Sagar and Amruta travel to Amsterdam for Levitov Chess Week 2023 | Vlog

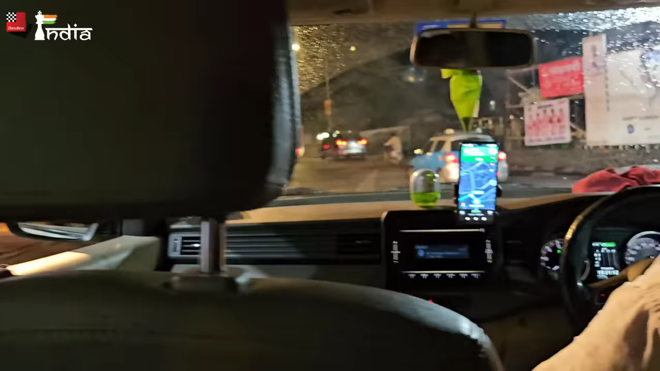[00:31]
idol and lot of people even at 11 in the night on the streets coming to the mumbai airport
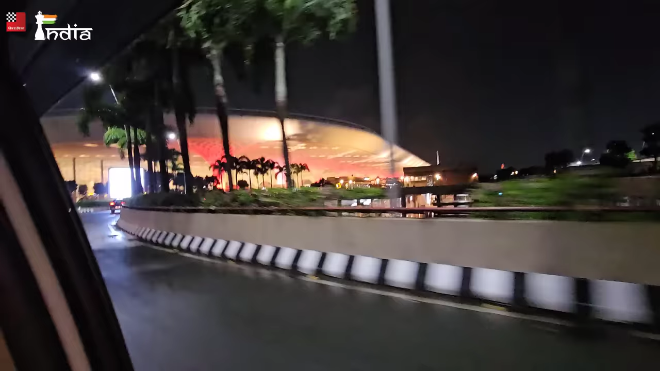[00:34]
looking prettier every time you know i come here beautifully made the mumbai airport and we took a